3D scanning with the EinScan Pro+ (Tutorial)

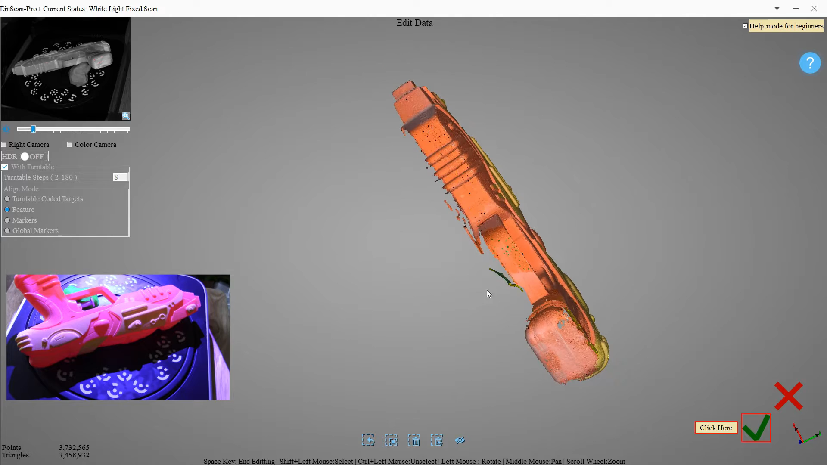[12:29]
and let's see oh there's one more a little bit of something that doesn't look like it belongs there it's a little bit of play-doh in there
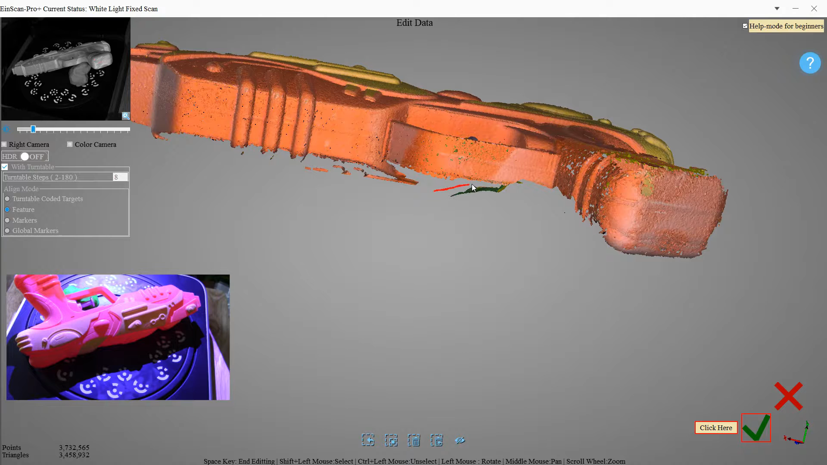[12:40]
let's get that
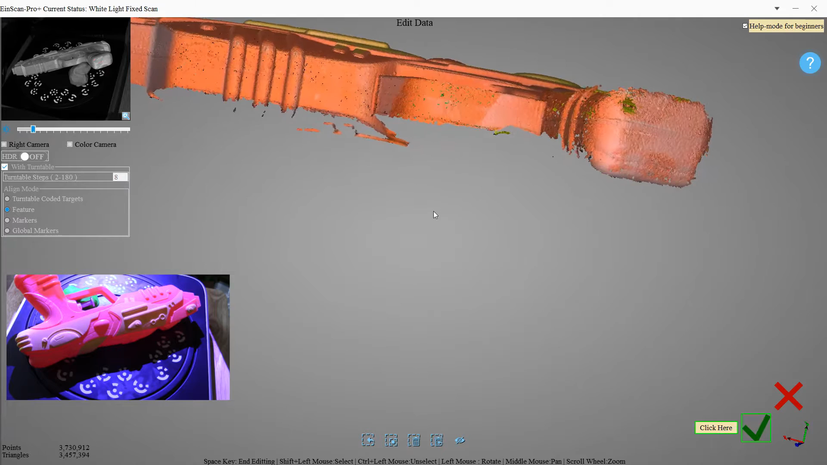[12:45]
okay that looks good click the check box check button
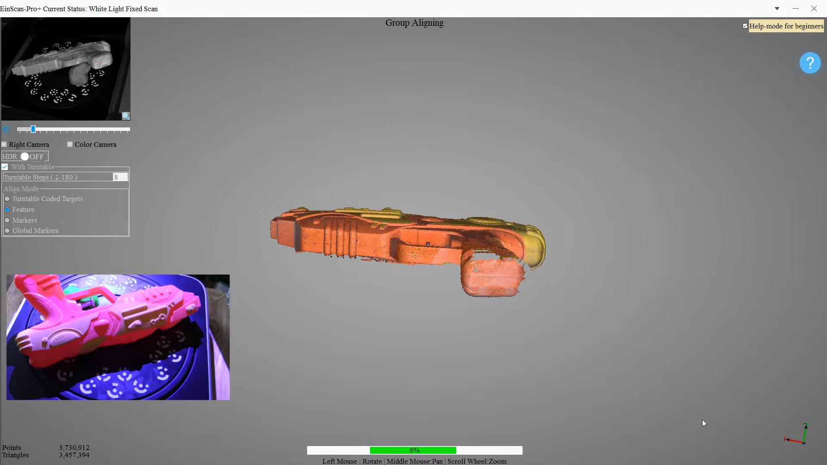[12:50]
and you can see it combines the two scans together so now we've got a lot more of the gun finished
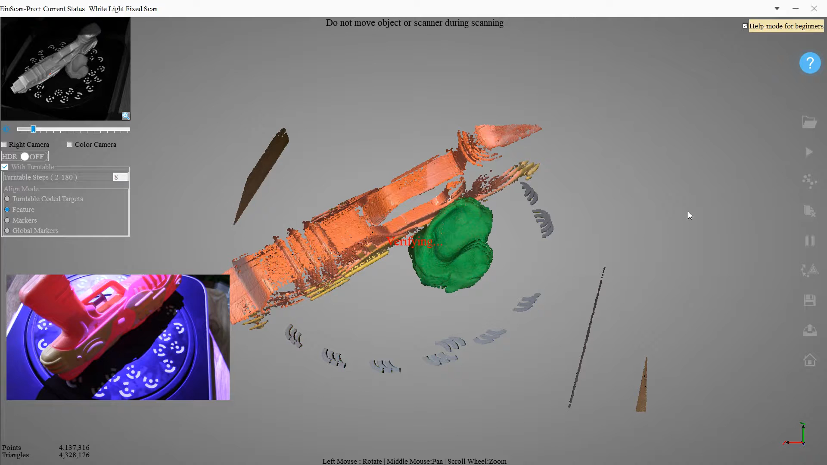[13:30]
but I do like the play-doh because it comes in the different colors as I said and it makes it easier to see what you're doing when you're deleting it
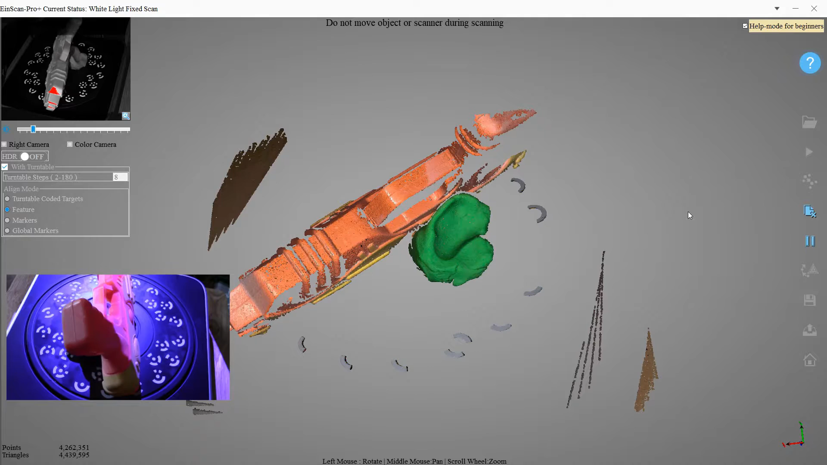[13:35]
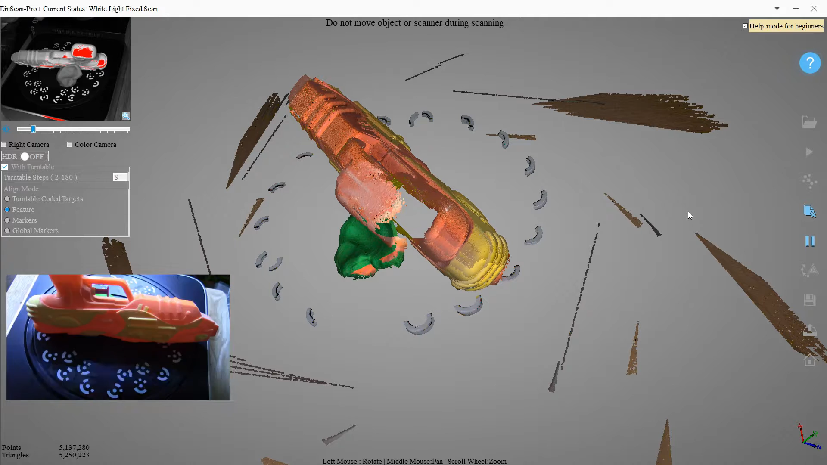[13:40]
okay this looks like it's really getting a good chunk of the gun in there
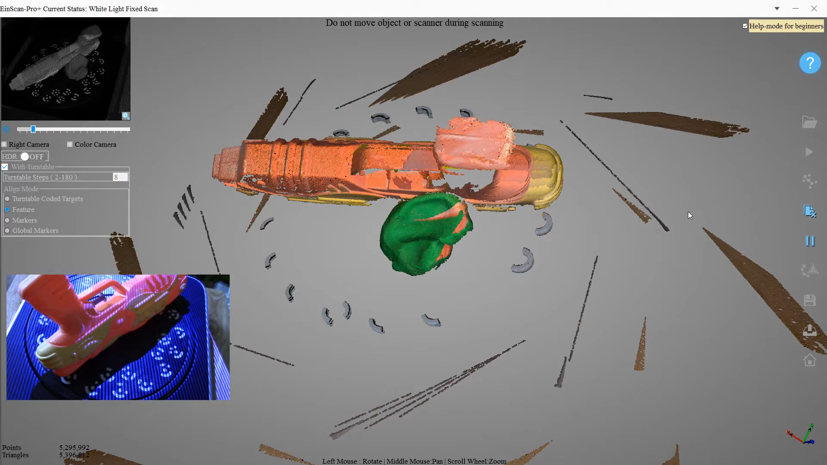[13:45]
looks like some of the orange is getting on the play-doh I don't know how that's happening
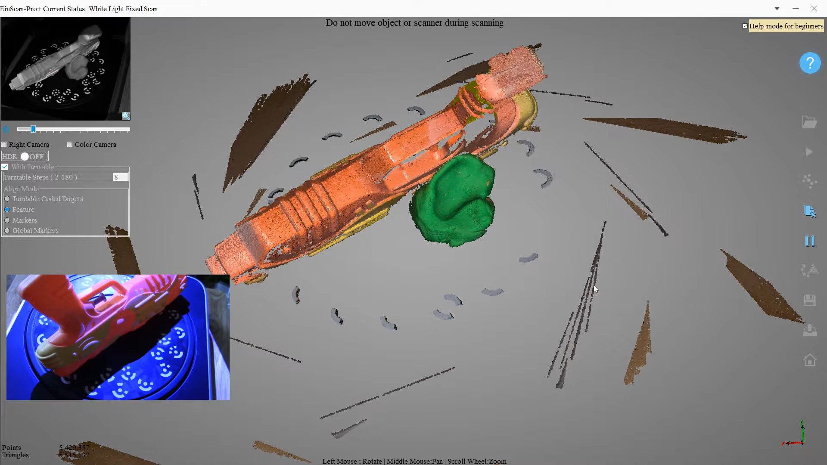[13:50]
oh okay so it fixed it up maybe I was just seeing through it so again let's get rid of all this extra junk
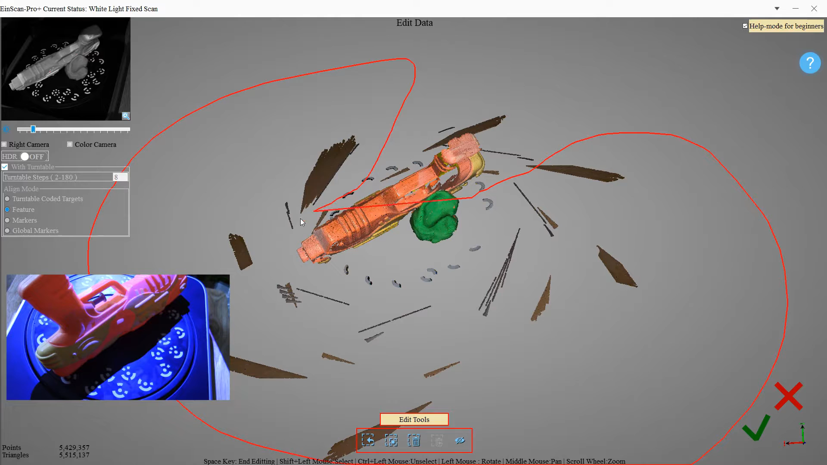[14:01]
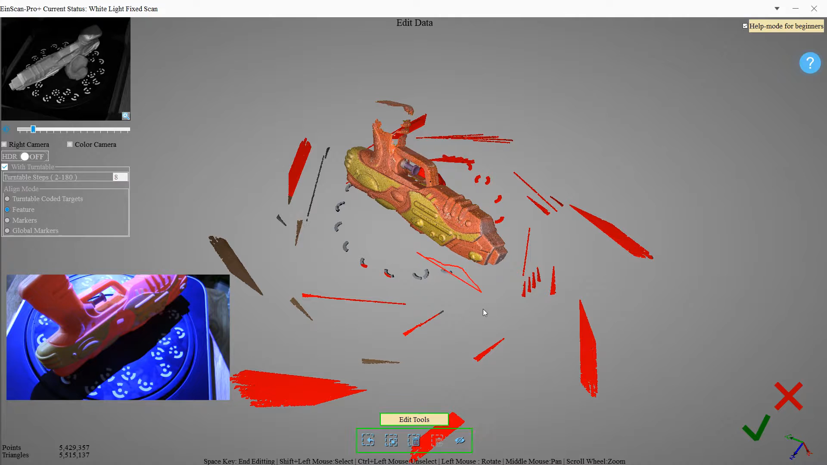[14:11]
rotate around some more get the majority of this zoom in get some of these little bits
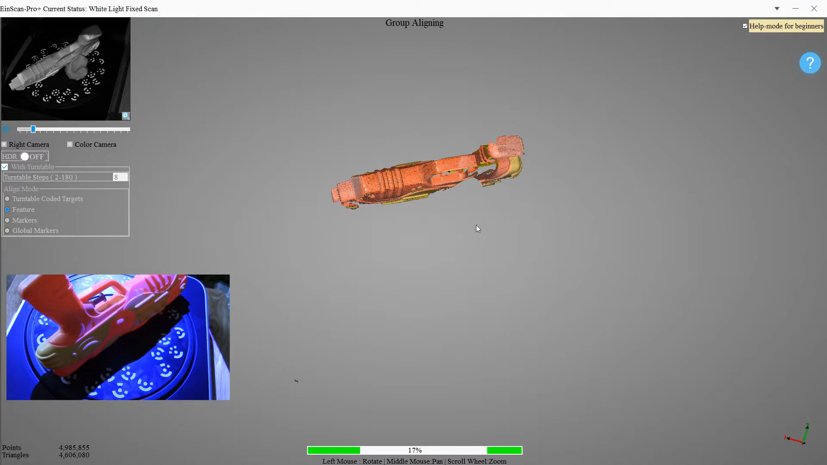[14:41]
and that should be the majority of our gun
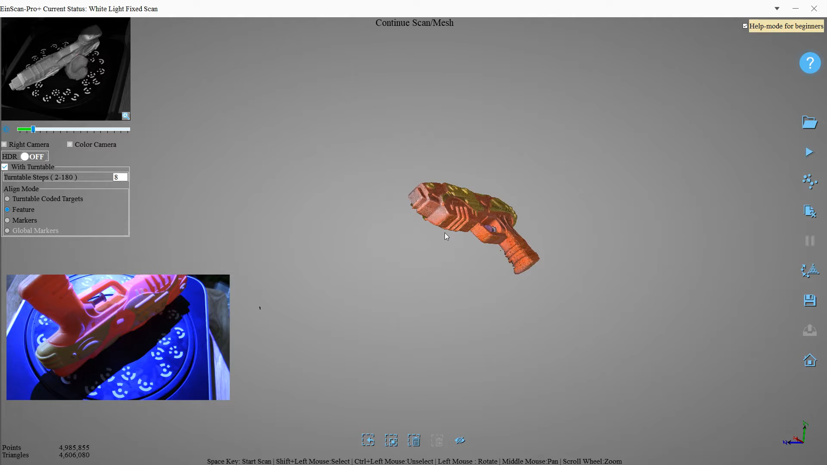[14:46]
still just have to get most of this other side
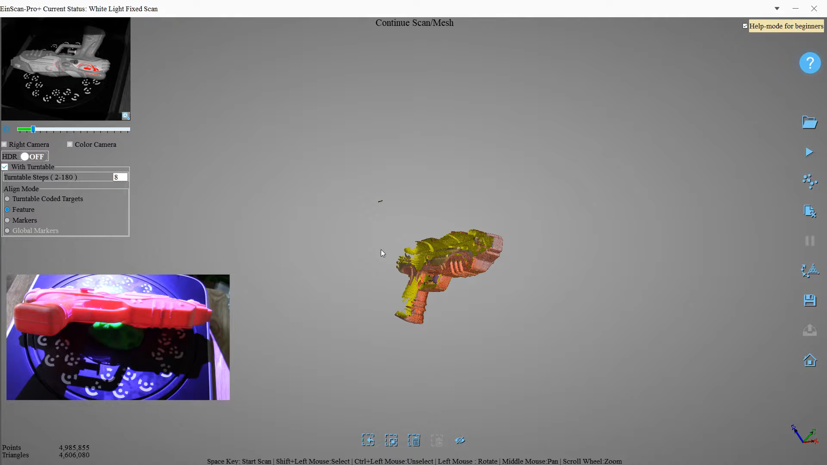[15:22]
there we go and we'll do one more scan
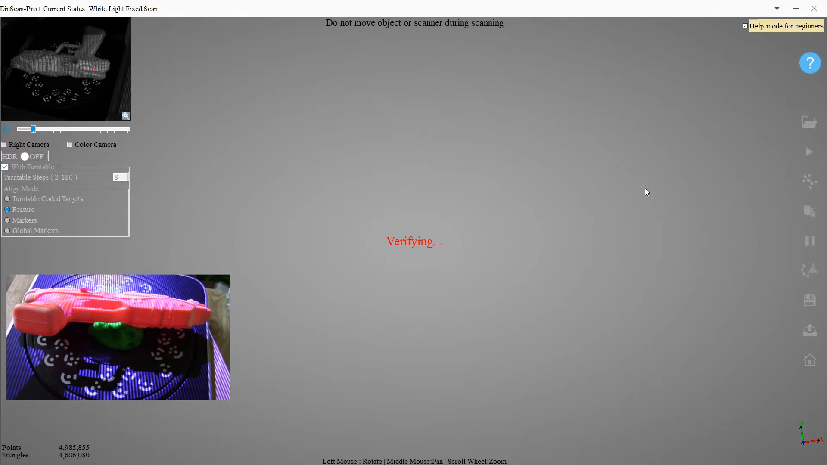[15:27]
so you can really see how really fast this is compared to photogrammetry
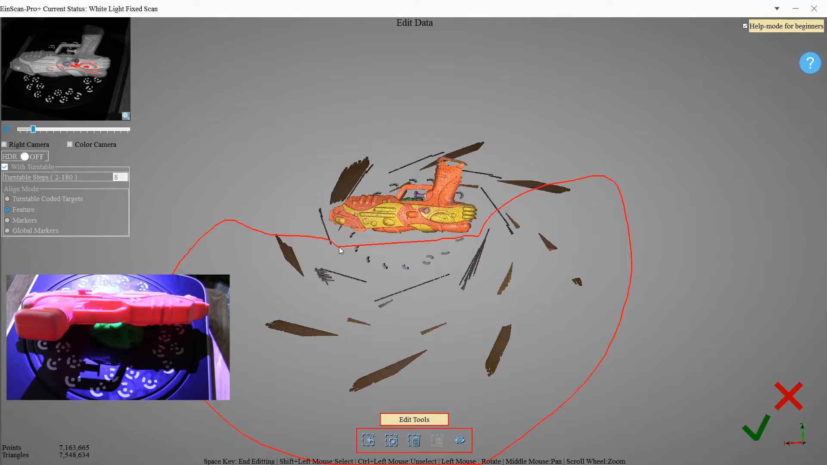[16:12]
turntable coded targets option is that you don't get all of this extra stuff so if you can use
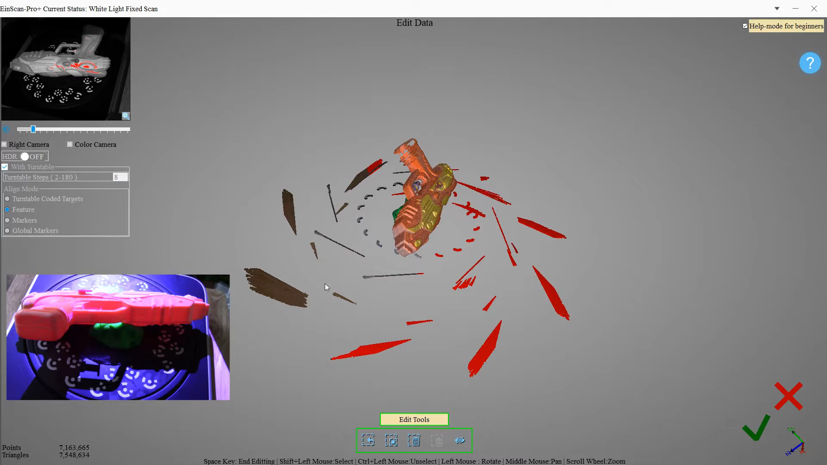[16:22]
that I would because it's a lot faster you don't have to worry about deleting all this stuff all the time
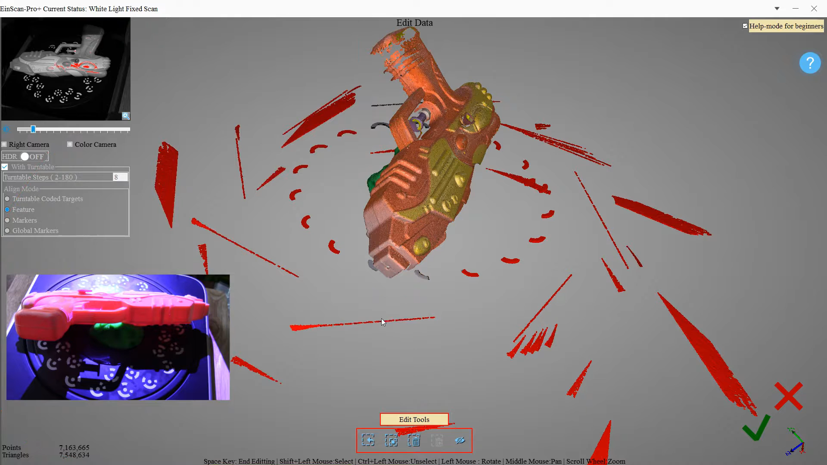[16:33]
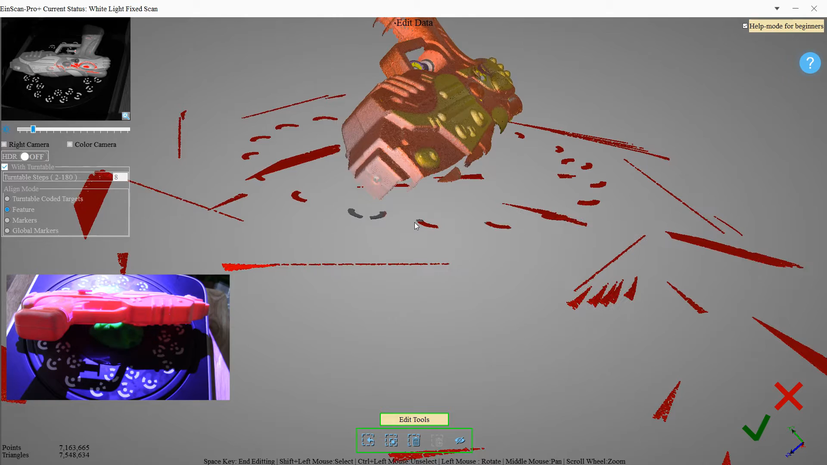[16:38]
that's easier
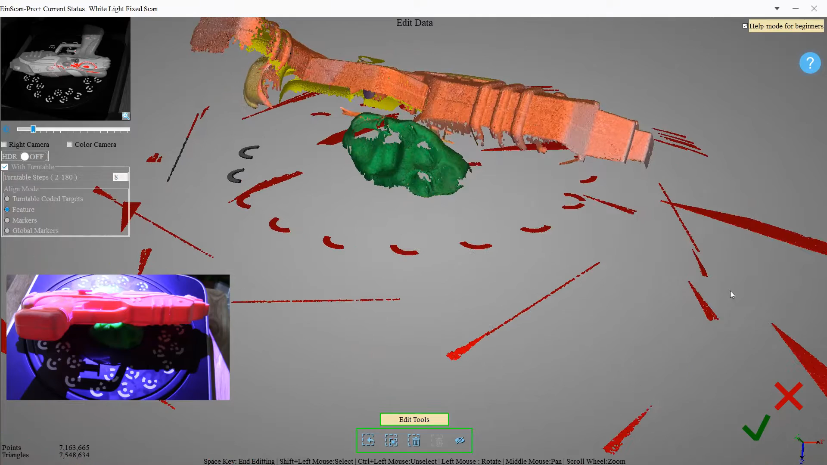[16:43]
okay okay let's get that a little bit more here and don't forget the play-doh
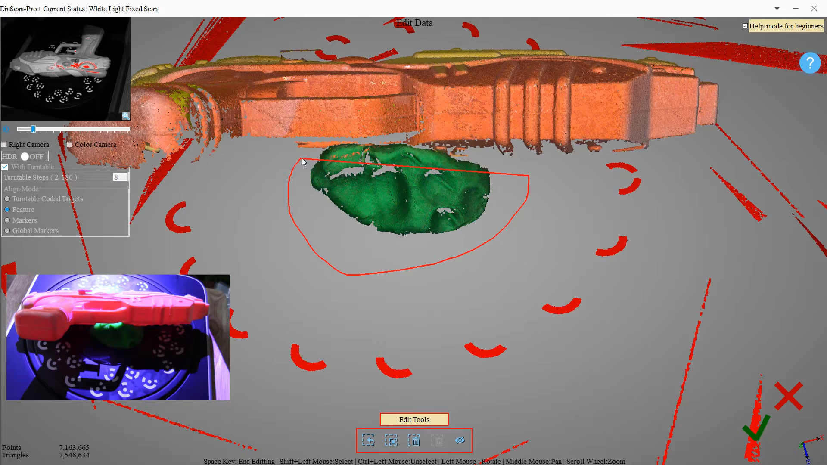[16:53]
there we go I think that's all
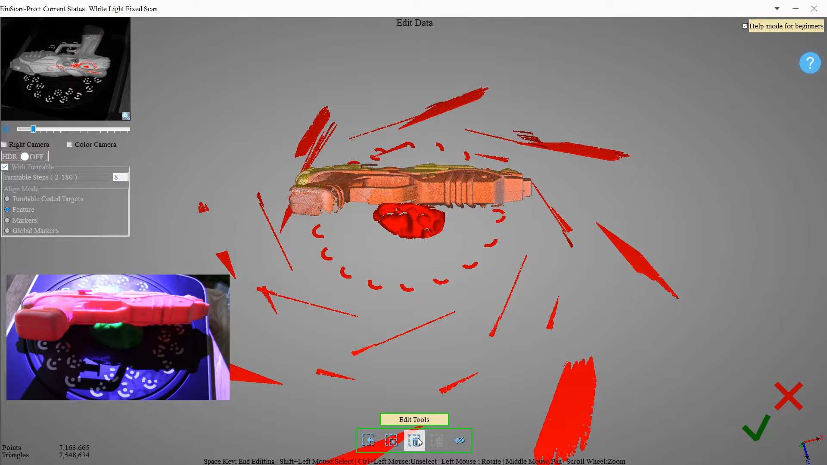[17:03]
yep looks pretty good
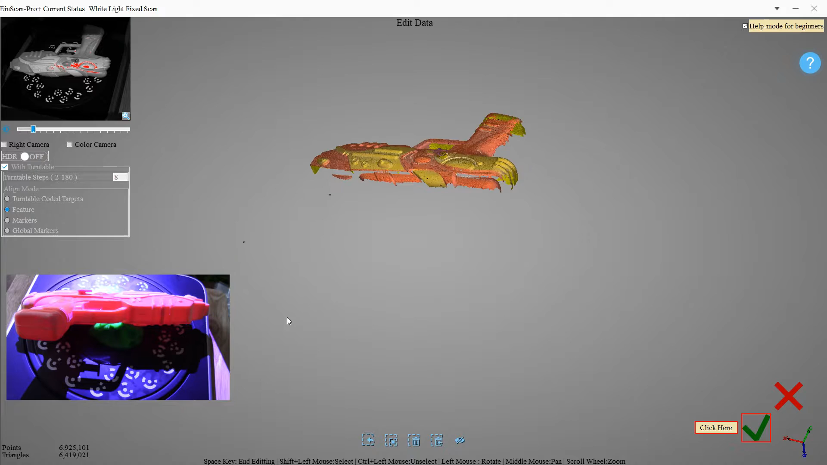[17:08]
let's see there's a couple of weird spots out here make sure we get those